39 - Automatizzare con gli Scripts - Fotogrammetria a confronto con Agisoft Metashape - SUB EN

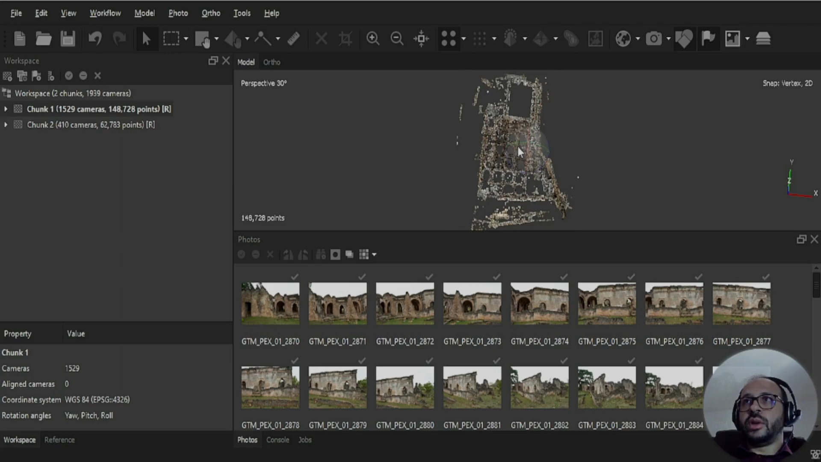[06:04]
Infatti, come vedete, è rimasto solamente il nostro fabbricato che ci interessa ricostruire, tutto quel groviglio di fotografie. Trovo che sia stato molto utile mostrarvi questo strumento. Inoltre esistono tantissimi altri strumenti,
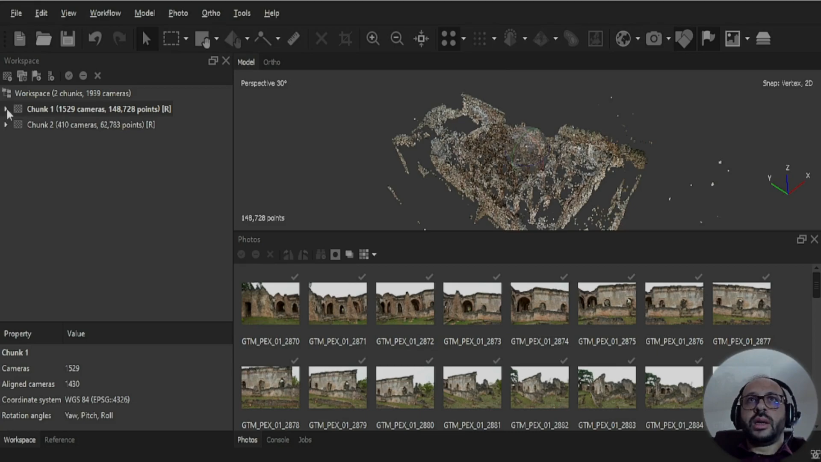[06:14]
dunque potreste decidere, però per quanto riguarda questo dataset,
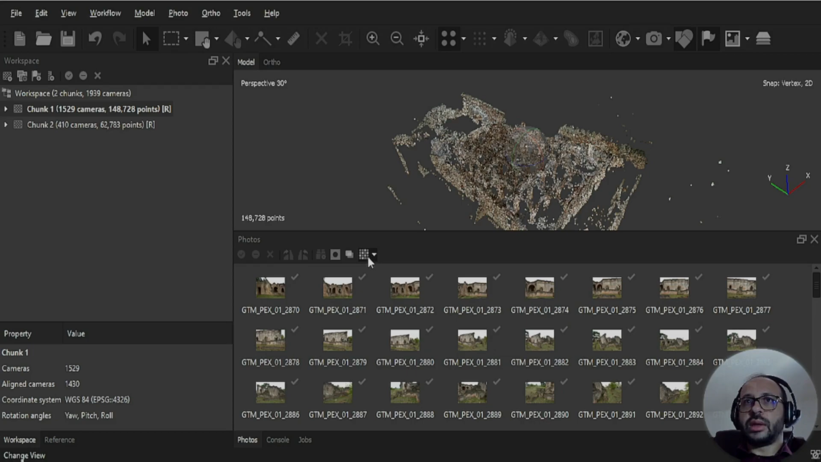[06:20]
che ad esempio, come vedete, non tutte le fotografie sono state allineate e quindi che vogliate, appunto, eliminare le foto che non sono state allineate correttamente. Quindi un altro script che vi mostro in questo istante è quello che serve per eliminare tutte le foto non allineate. Quindi faccio clic su Alignate, dopo aver fatto clic sulla prima fotografia, tengo premuto il tasto Shift e seleziono l'ultima fotografia non allineata.
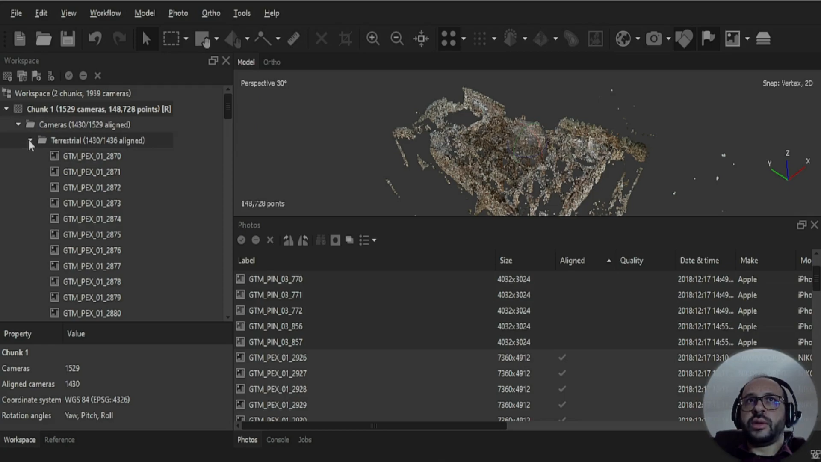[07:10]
Ci clicco sopra e quindi faccio clic col tasto destro e vado su Move Cameras, New Camera Group. Quindi in questo modo ho creato un nuovo gruppo, che è questo qua, fatto di 93 fotografie, e che io voglio però eliminare.
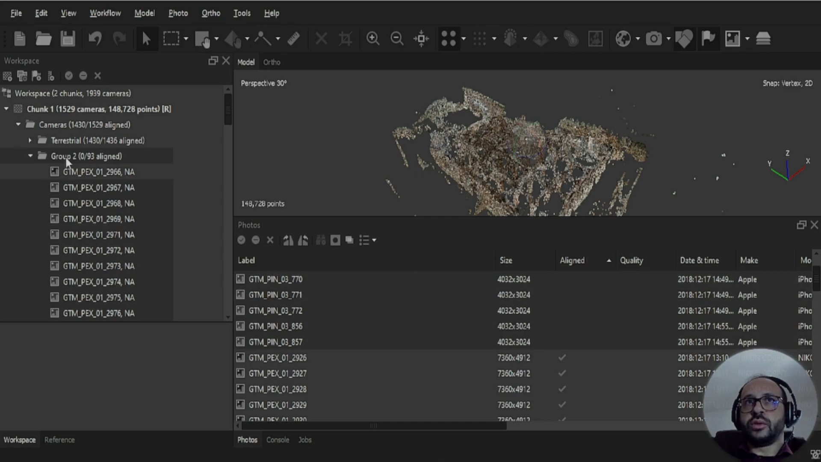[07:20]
Faccio clic sul gruppo 2, col tasto destro, e faccio clic su Disabilità Telecamere, quindi Disable Cameras. Quindi in questo caso potremmo utilizzare un altro script che ci serve per eliminare tutte queste fotografie in eccesso. Come vedete, attualmente abbiamo 1529 fotografie,
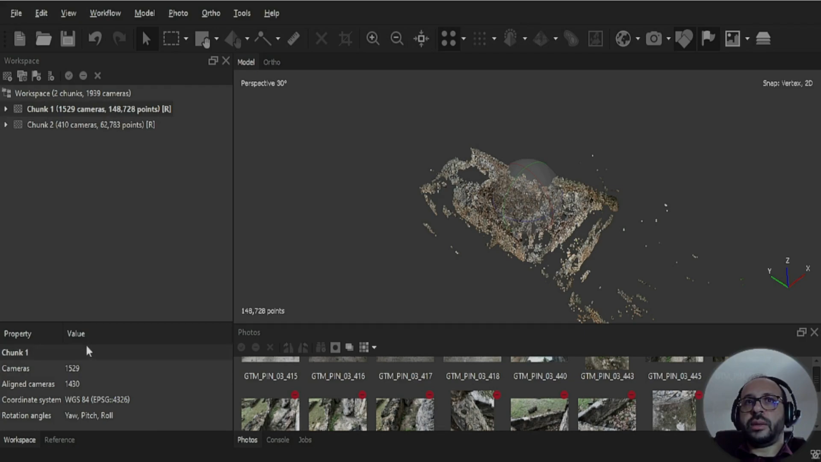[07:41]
eliminando queste fotografie di cui vi ho parlato, arriveremo a 1430. Quindi applichiamo lo script che vi ho appena mostrato,
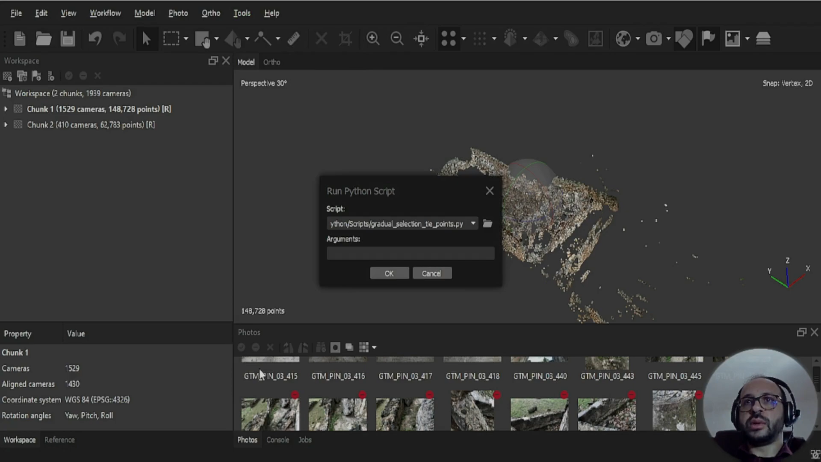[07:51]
andando su Run Script, seleziono lo script Remove Disabled Photos, faccio clic su Apri, faccio clic su OK, e faccio clic su Remove Disabled Photos. Fate attenzione a questo numero, che diverrà uguale a 1430. Eccolo qua. In realtà ci eravamo persi probabilmente 6 fotografie nella nostra selezione, e quindi possiamo anche cercarle, queste fotografie che ci siamo persi.